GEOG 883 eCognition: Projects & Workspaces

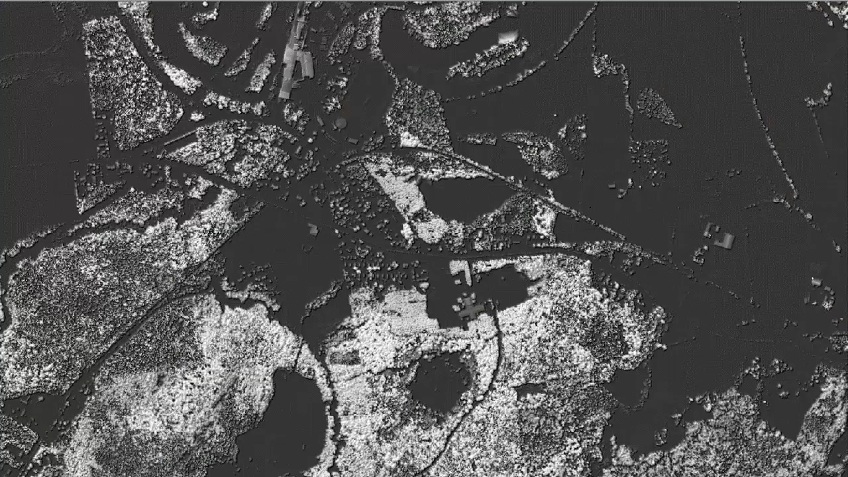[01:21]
The second is a normalized digital surface model or height above ground model developed from LiDAR data.